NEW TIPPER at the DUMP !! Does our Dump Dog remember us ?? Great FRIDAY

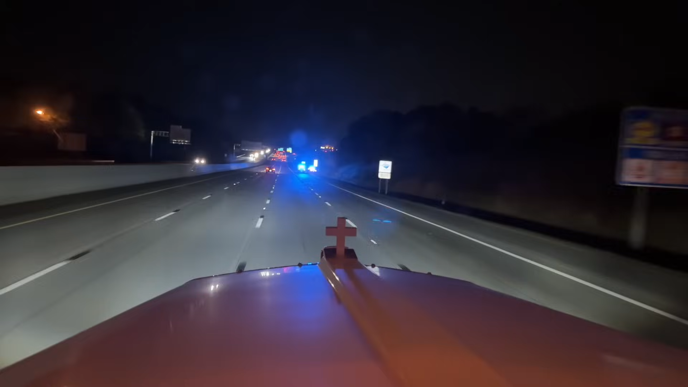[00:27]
We are loaded up, getting over a lane. I don't know what's going on there, but they have both lanes blocked.
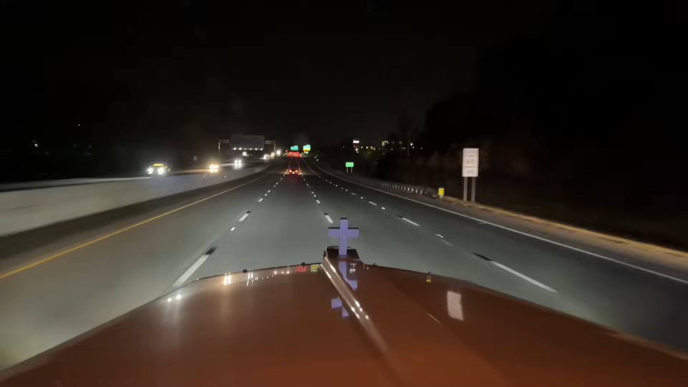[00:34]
Okay. Thank you, Silverado, for getting over for us. And we're almost out. Get some sleep and get back to it tomorrow.